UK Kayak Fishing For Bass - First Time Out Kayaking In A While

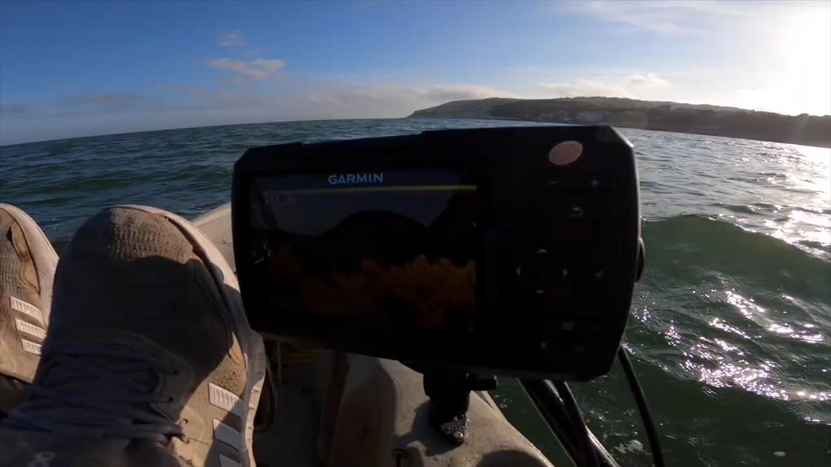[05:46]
back out again so when you're bass fishing that is exactly what you're looking at i think you can see that on the screen there
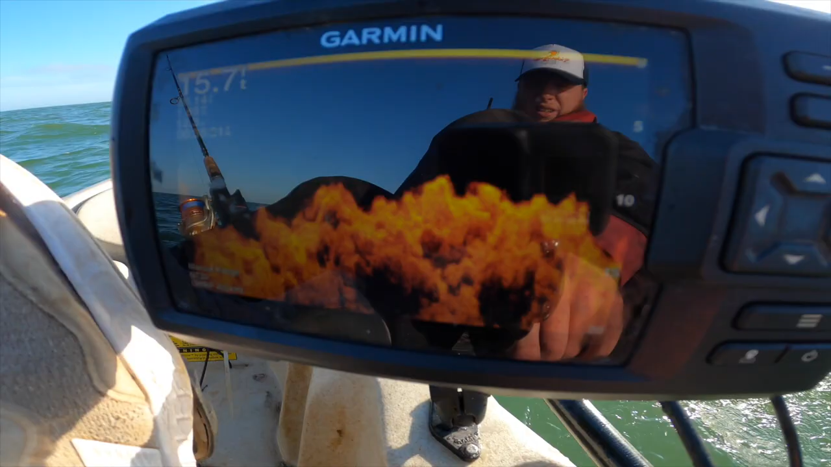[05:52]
massive rocks variations um to a low tide you wouldn't be interested because you'd be sitting on a rock but there you go all that rock and yeah that's the structure that the bass are hiding in um